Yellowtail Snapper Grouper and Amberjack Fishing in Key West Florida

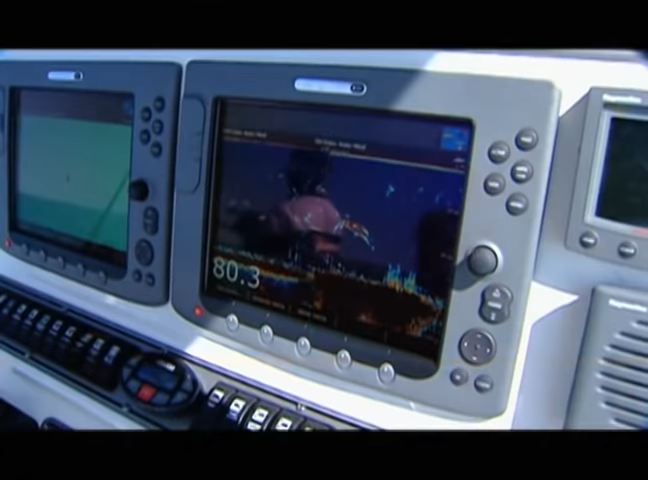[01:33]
Yeah, we're all there. We go. I think that could be a kingfish.
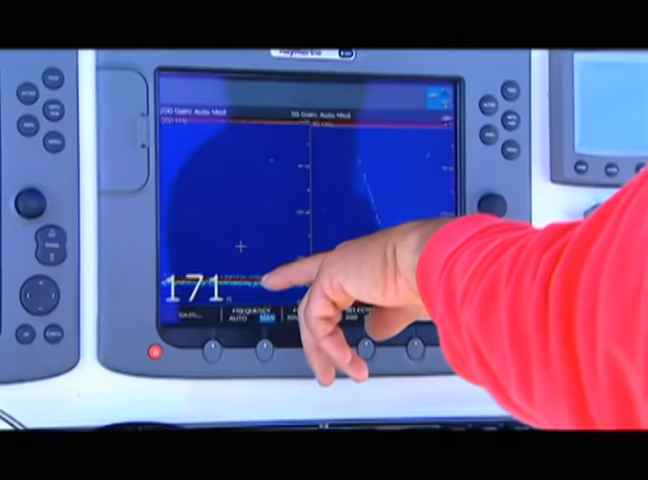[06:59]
That's the edge of the wreck right there.
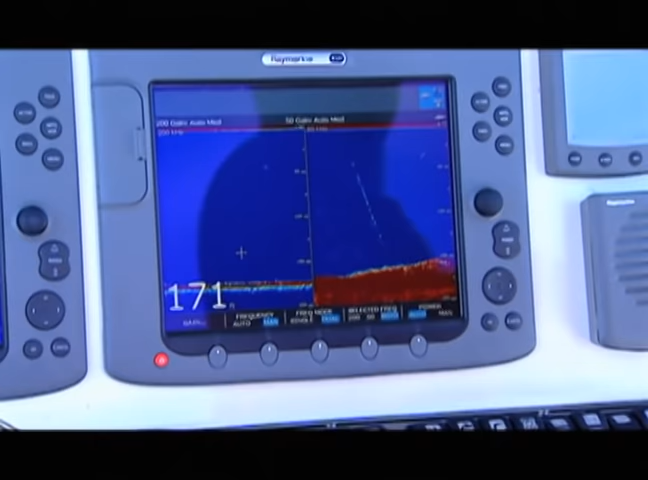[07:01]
Somebody dropped right on it. That's you, Dennis. That's so cool how you can see your line go down on these.
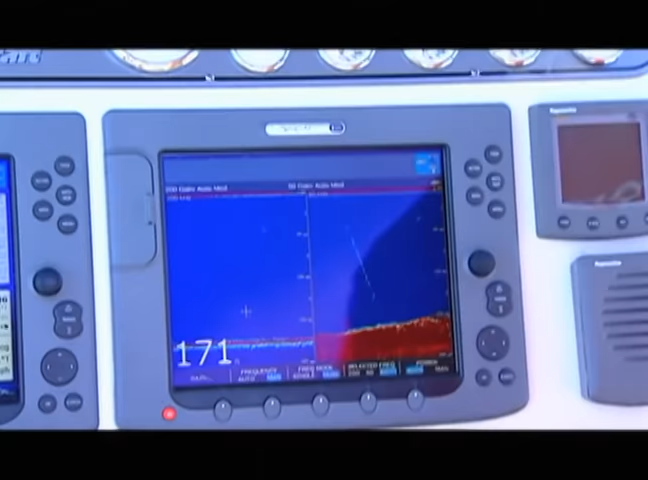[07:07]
Usually on this wreck, you got to fight to get past those big amberjacks to get down to the groupers and stuff. Oh, yeah. Oh, man. They eat you alive a lot.
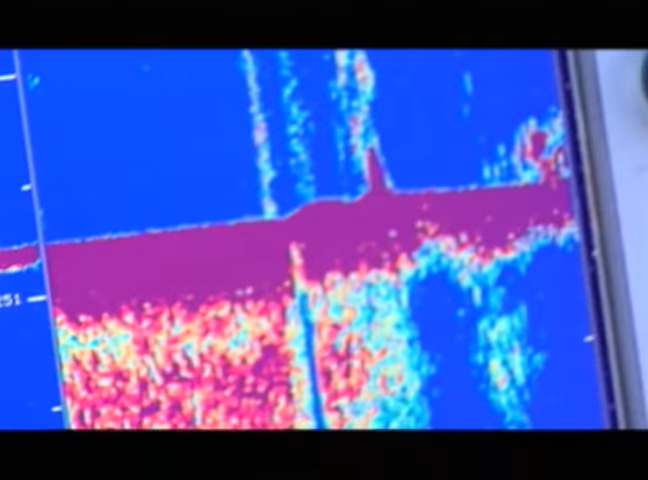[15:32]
Can you show this one? This is the sub wreck, huh? Yeah. This one's on about every chart out there, isn't it?